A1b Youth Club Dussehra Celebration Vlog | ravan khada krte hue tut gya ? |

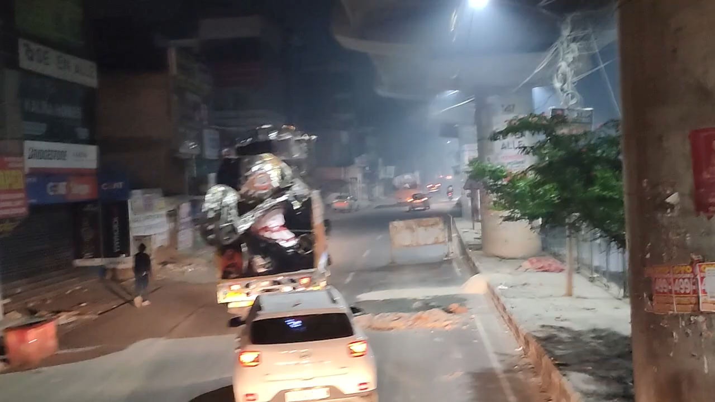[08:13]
ऐसे करके ना मतलब हाँ ऐसे जा रहे हमारे रावण रोड से पूरा हम
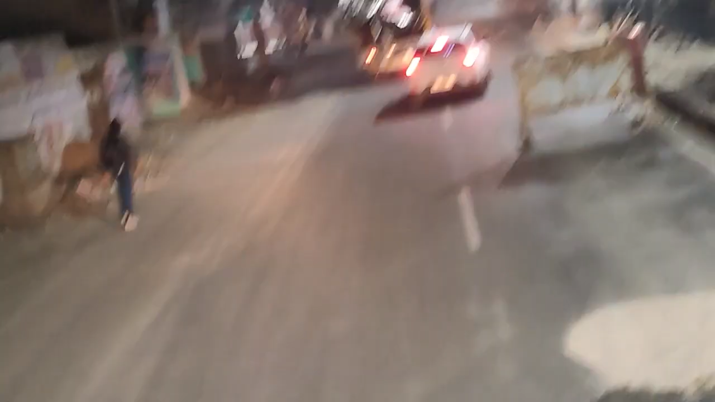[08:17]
ऊपर चढ़े हुए हैं यहाँ पे क्योंकि रास्ते
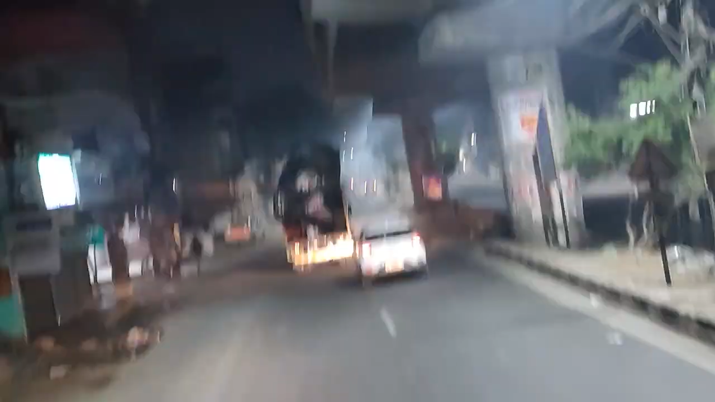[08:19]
में काफ़ी सारी तारे वगैरह पोस्टर
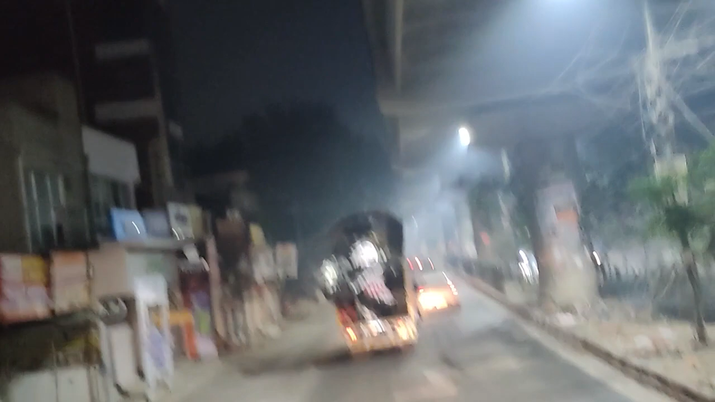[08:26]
हम मेरे ख्याल से 12 बंदे थे चार चार चढ़ रखे हैं सब में
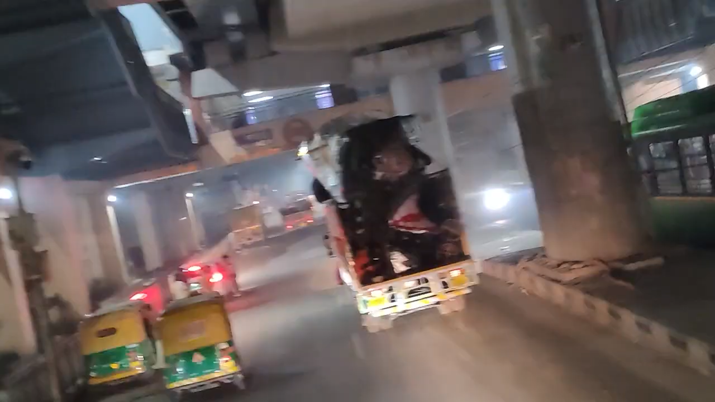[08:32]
अभी हम पहुँच गए नवादा इसके बाद उत्तम नगर फिर
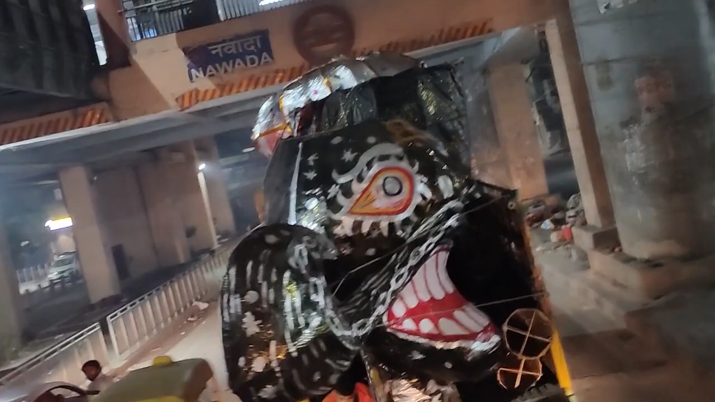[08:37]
दूसरा उत्तम नगर मतलब वेस्ट ईस्ट